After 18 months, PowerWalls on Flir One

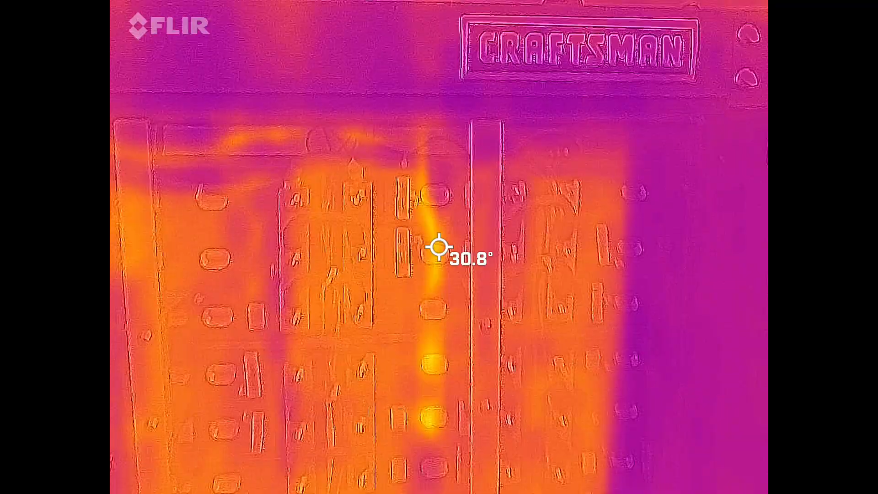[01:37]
a hotspot right here but it's actually a reflection off of this see if you change it
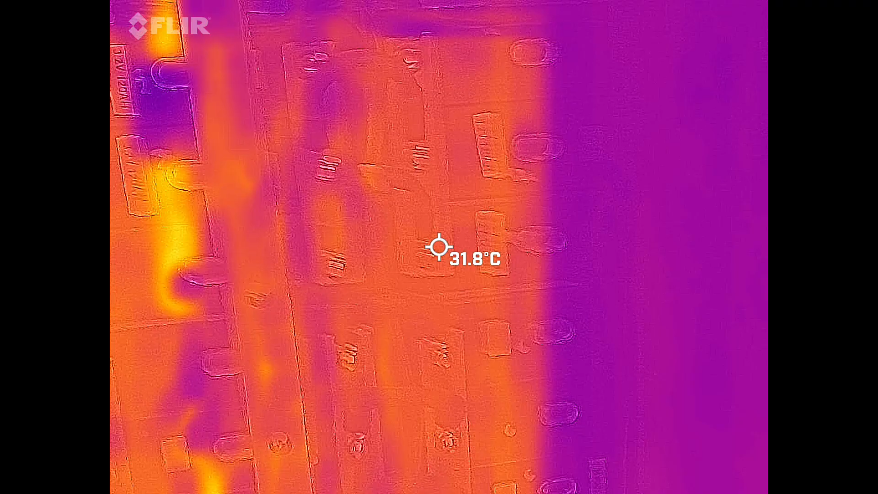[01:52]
On screen: spot 31.8°C
I cannot see any hotspots that's just this bar right here let me see my finger is on it that bar lits up however this is for all the people that are interested because these cells are laying down on their sides here's the powerwall number two
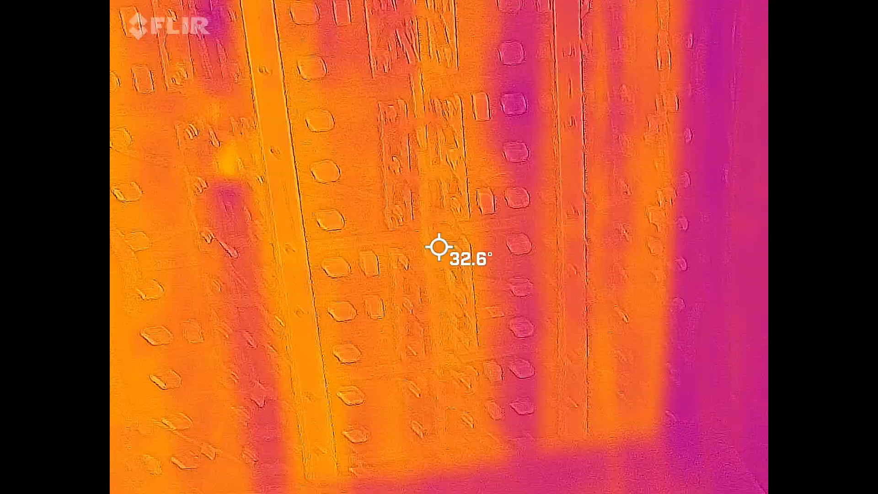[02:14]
it's about 32 degrees and here's a powerwall number 30
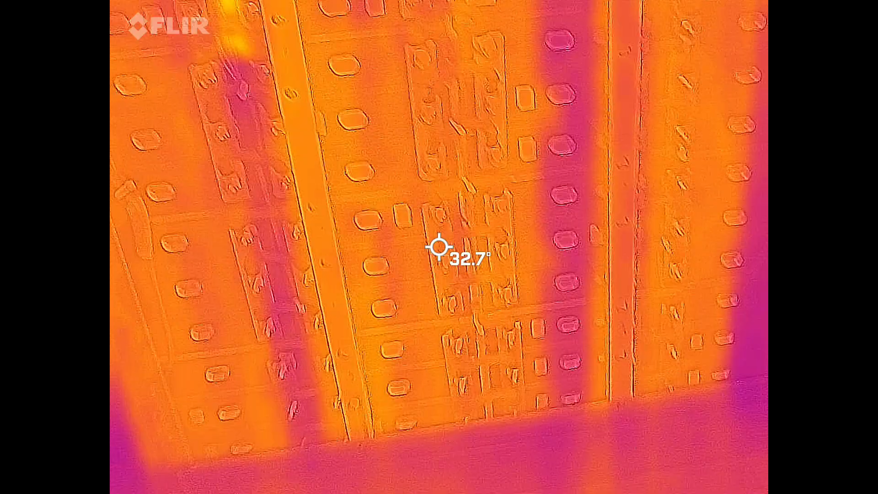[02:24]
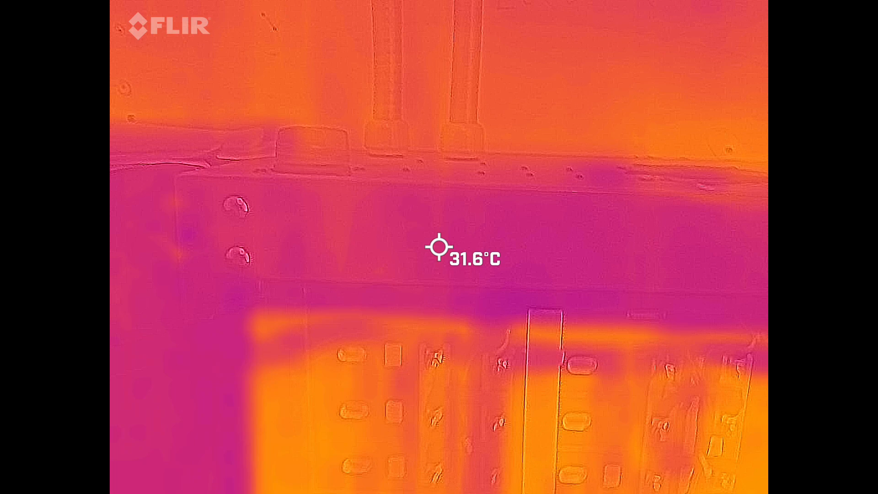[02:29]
On screen: spot 31.6°C
so there's nothing wrong there so so far so good but
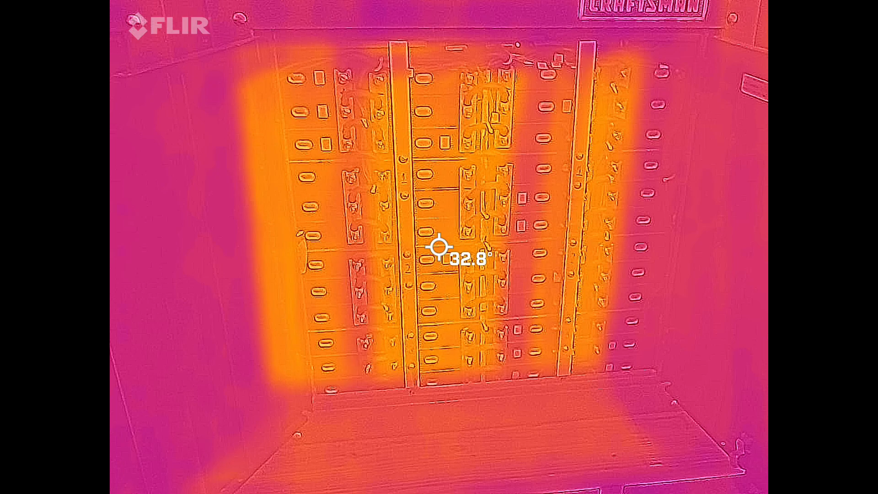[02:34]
please guys take a note that I I have
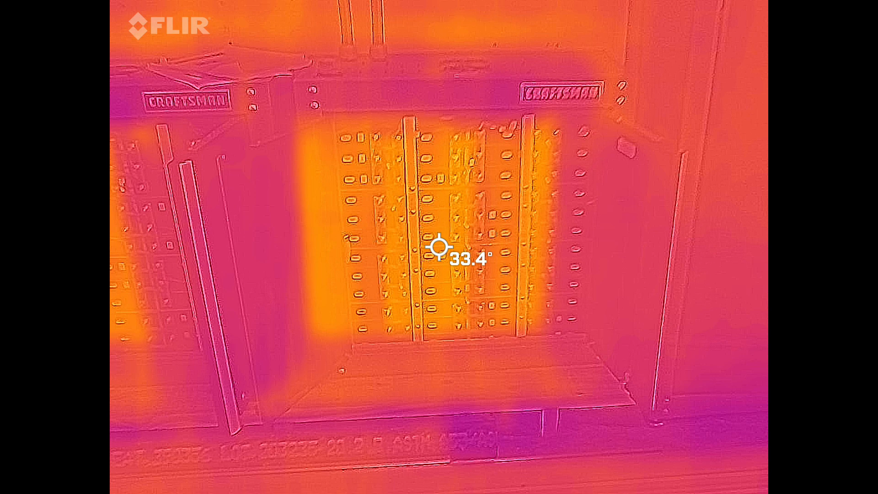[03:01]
2020 when I made it now let's look at the refrigerator here interesting
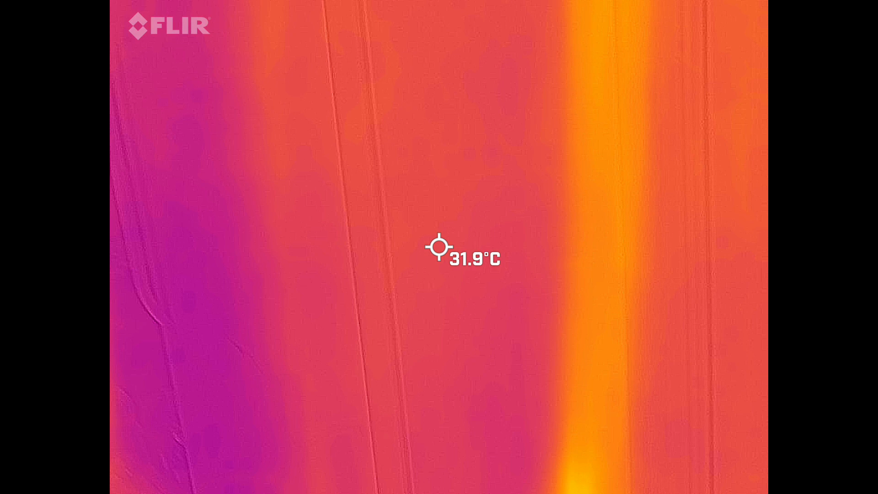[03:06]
On screen: spot 31.9°C
thing oh it's not running right now so you can't see it but
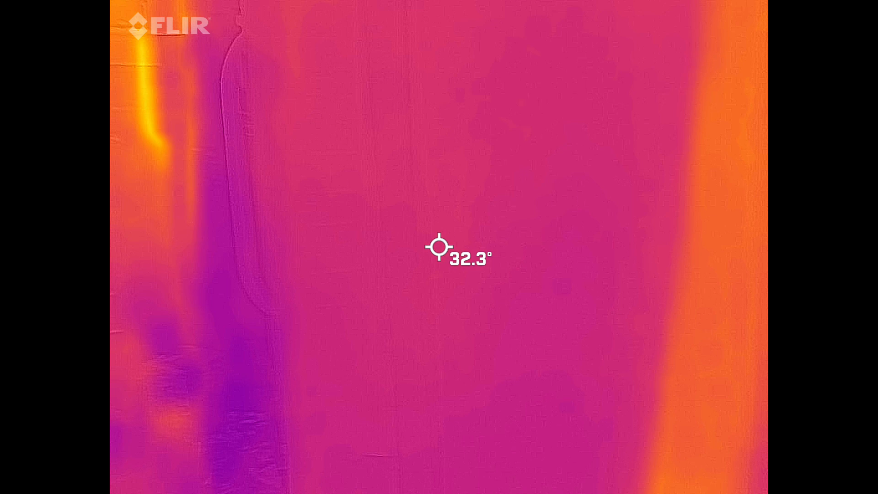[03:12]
let's get to the AC breaker here
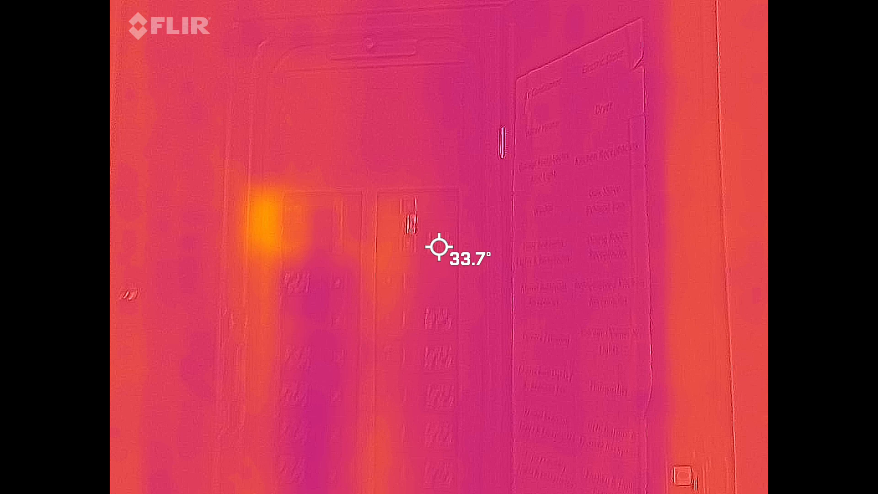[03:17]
it is it lights up right there it's
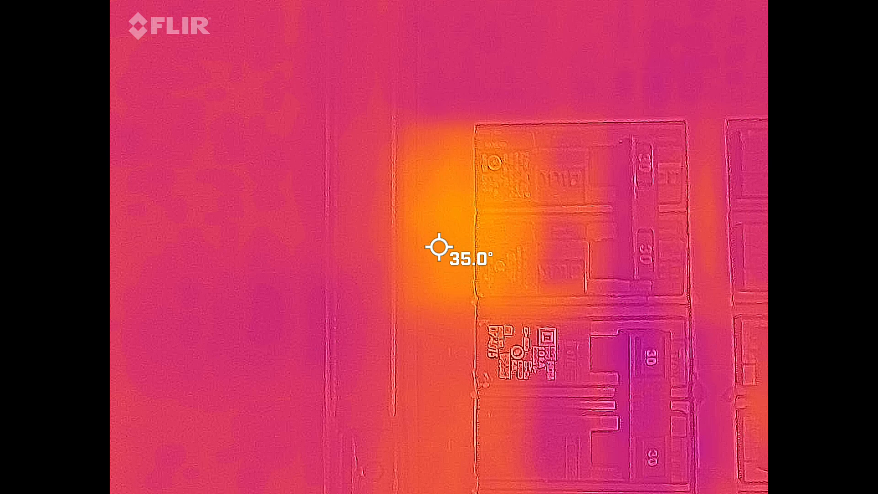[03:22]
always the warmest one because the AC is running just about the most
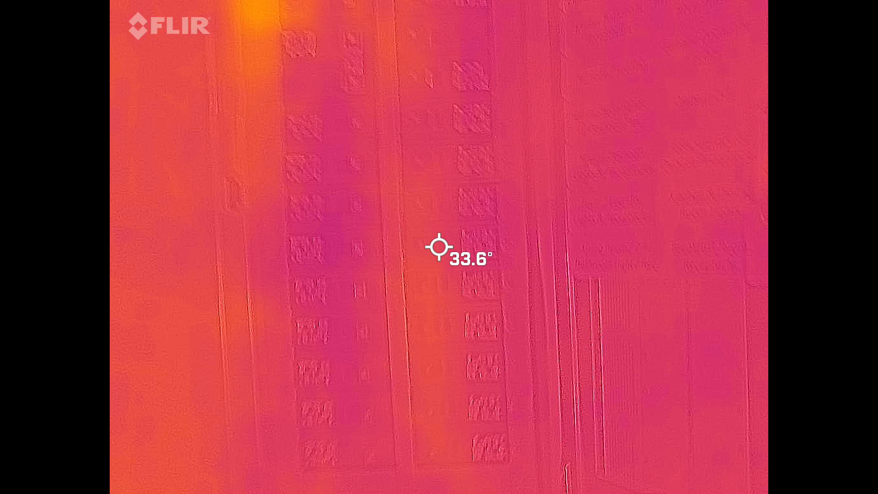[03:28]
now this flare camera can be used to detect all sorts of issues and
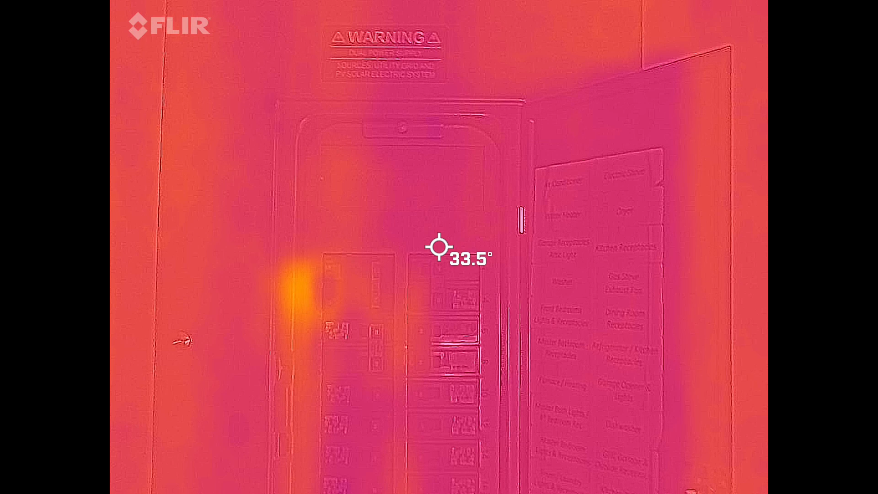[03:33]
I'm gonna use it to check on other stuff like the connections on the solar panels
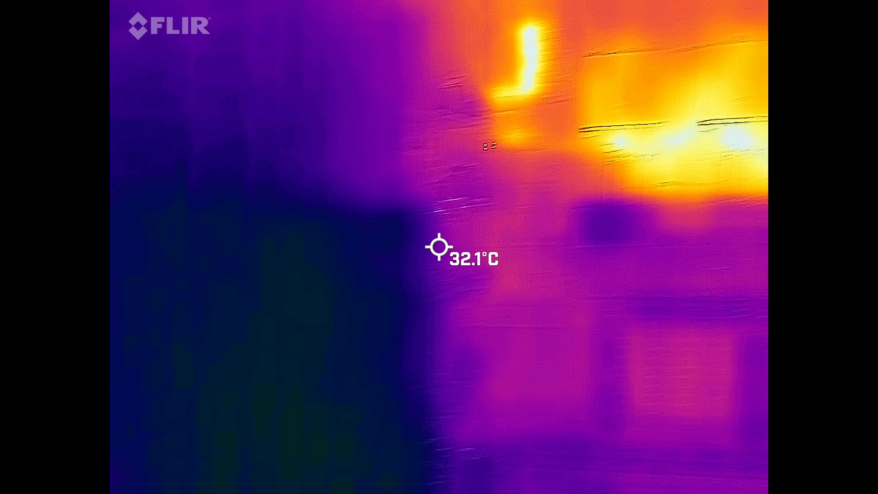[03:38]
On screen: spot 32.1°C
and here are the inverters right
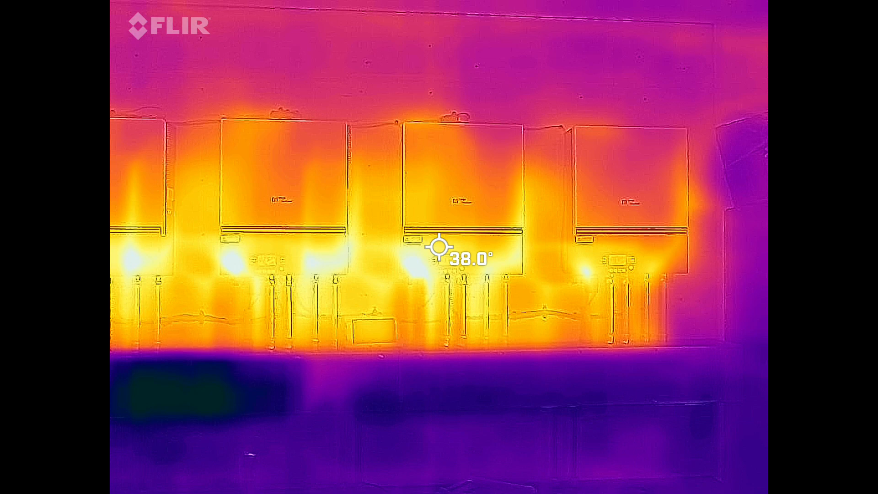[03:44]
now and then on the left side you can see the raspberry pi's the network switch and the power supplies
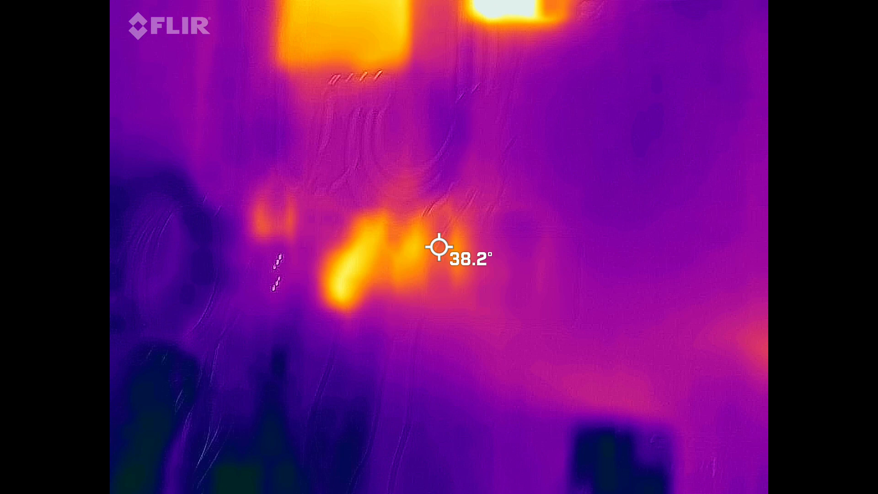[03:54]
so I'm gonna use this flare camera to possibly
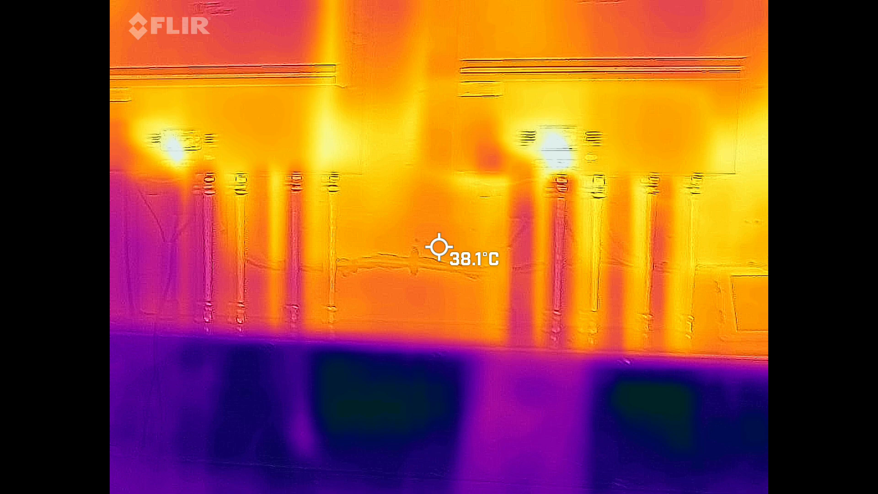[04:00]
On screen: spot 38.1°C
compare stuff over time but as I said I bought it to use it to